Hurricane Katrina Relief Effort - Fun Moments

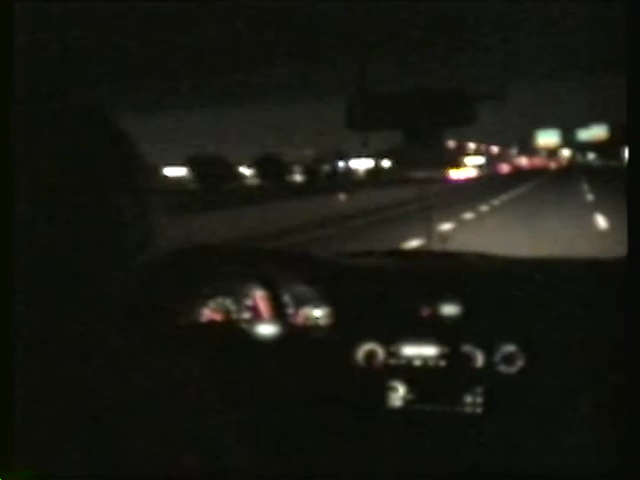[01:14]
I've proof that Astra does drive over 55 miles an hour, okay? Father Dan, you got that? You're going to have to go to confession, pal. I got documented evidence. We're in the van. It's the crack o' dawn. Alfredo's right here. Still can't see him because it's dark. Robert's in the front. Astra's kind enough to drive us. We're on 270. There's Shady Grove overpass.